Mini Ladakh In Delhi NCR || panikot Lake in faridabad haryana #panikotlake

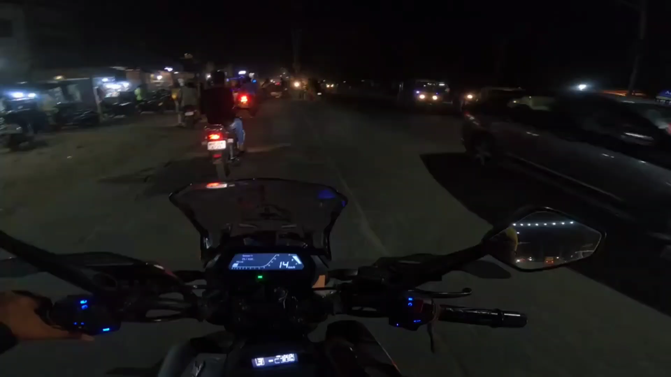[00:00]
बाई साब जहर एक्सिडेंट हो गया देख रहो साइकिल
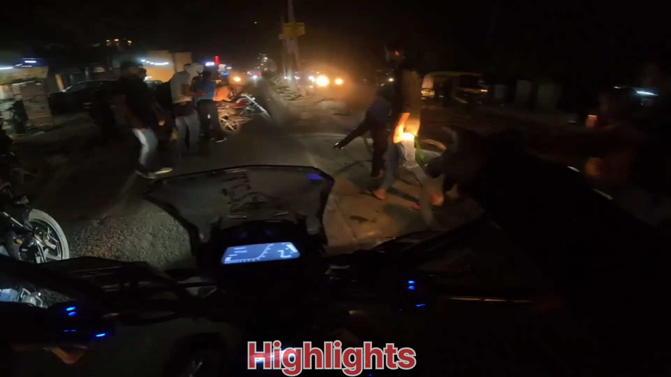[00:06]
वाले बच्चे से बाइक वाले टकर आगए अभी है हमारे बरावर में से निकले देना वह यह न यह तेज निकले ते
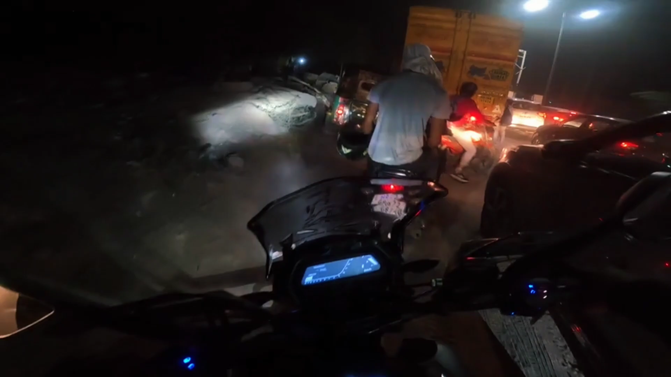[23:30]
इस वूटो वाले नेहां से निकालने के चक्कर में ट्रक मार दिया अबना ओटो देख रहो कहा चड़ा रख्का ए उ� हúaए ओटो
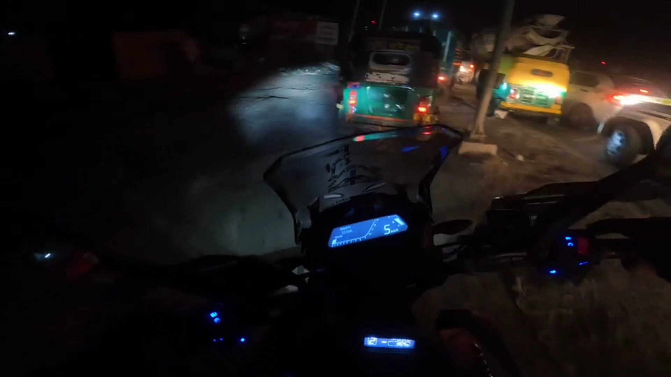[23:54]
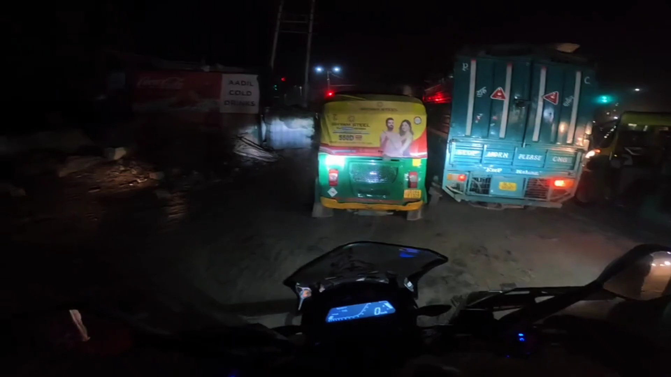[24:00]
वाले मानते नियों बहुत खतर यह साइकल वाले बच्चे अभी
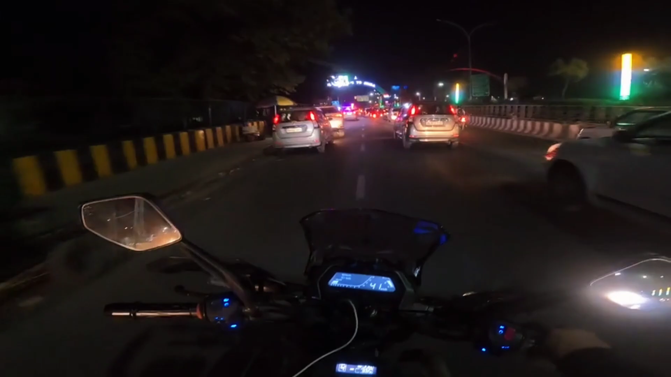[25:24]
नोईडा के अंदर एंट्री कर चुके हैं उत्तर प्रदेश के अंदर एंट्री करते हुए अपने वापस और देख लो वाई कितनी देर में हम गूम-गाम के टाइम हो चुका है राइड अच्छी रही मजा
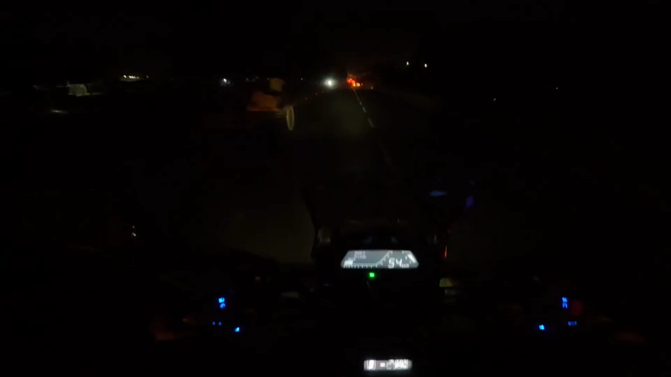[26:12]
यह हमने अपने भाई को ड्रॉप कर दियो है और हम पहुंच चुके हैं वापस तिगडी गोल चक्कर से आगे बस पांच एक मिनट और हम पहुंचेंगे घर या